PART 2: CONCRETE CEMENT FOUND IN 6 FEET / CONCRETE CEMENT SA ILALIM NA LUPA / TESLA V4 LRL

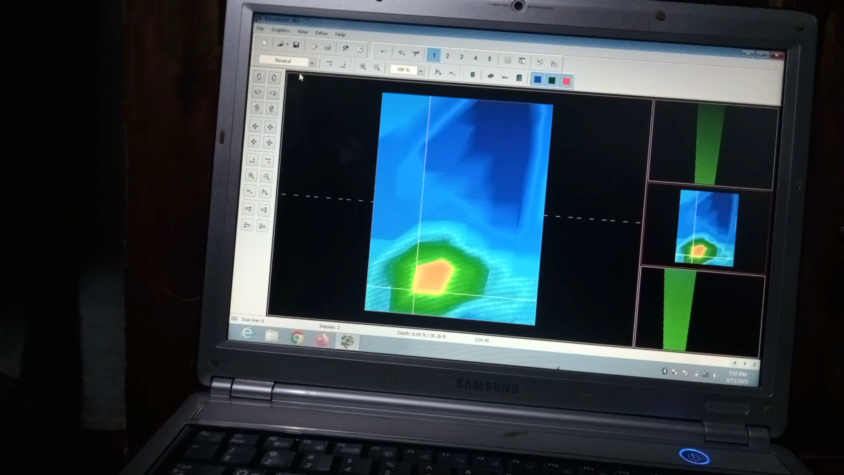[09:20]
Tsaka maganda talaga yung ano, yung Maria 3D scanner natin kasi hagip talaga niya yung ano, yung may kwadrado.